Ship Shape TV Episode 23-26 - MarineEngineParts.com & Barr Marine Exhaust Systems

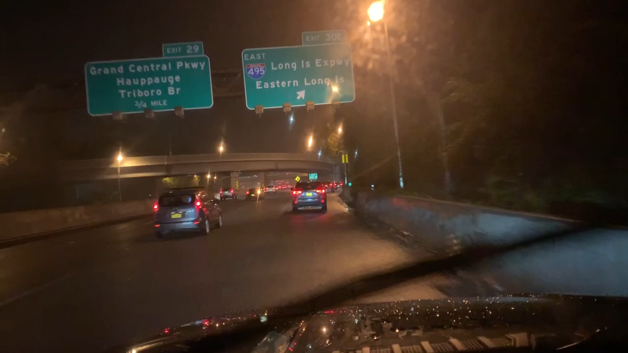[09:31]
Mist. It's like 49 degree, windshield wipers are going like crazy. You're not used to that. I'm getting on the Long Island Expressway. Traffic like crazy. And man, has the weather changed.